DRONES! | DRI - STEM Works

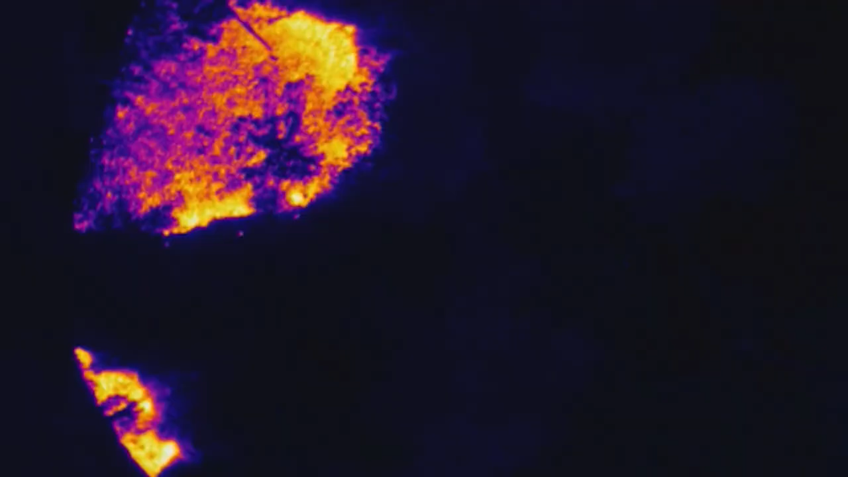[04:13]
This is what's called a thermal infrared image
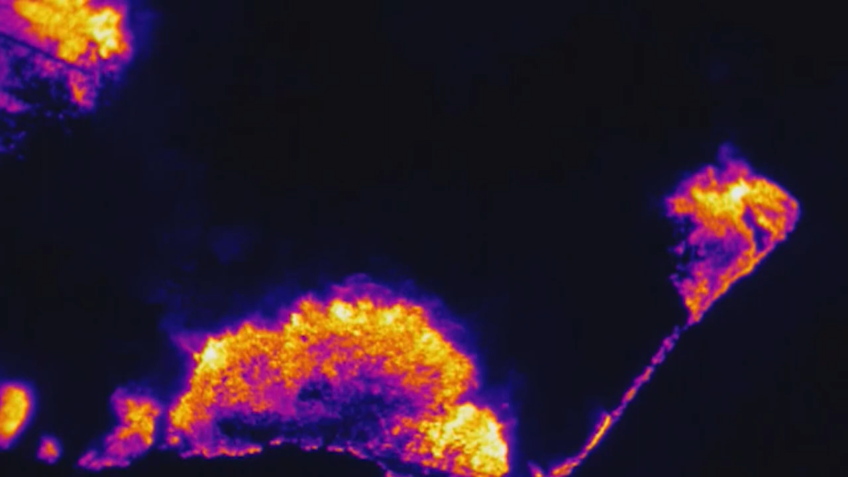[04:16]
so this just shows the heat and the temperature and it represents it as a video image.
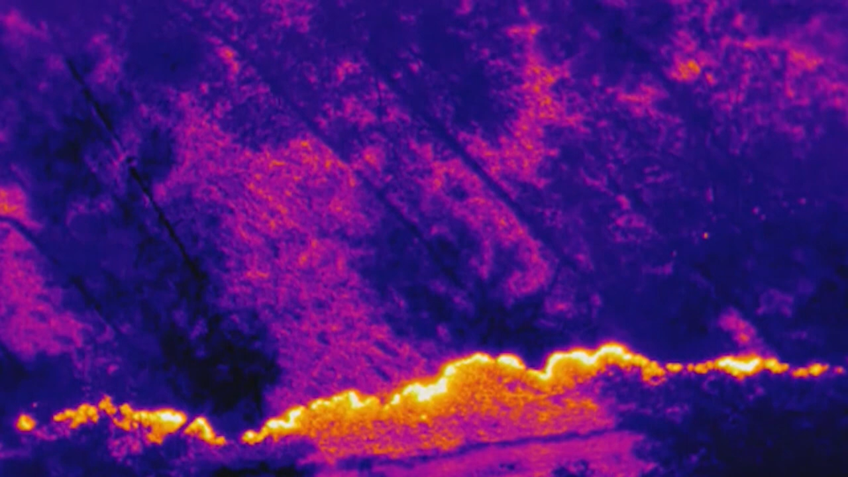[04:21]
What's going on is we have somebody on a four-wheeler who's lit another fire because this is a prescribed fire that we intended to create and you can see the flames here starting to grow.